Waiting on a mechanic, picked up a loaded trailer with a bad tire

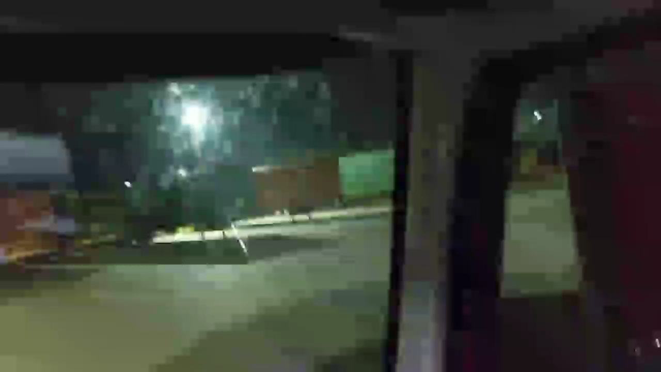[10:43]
All the containers are supposed to be over in that area. Well, right down there in D2, supposed to be USA truck section, there's a damn container.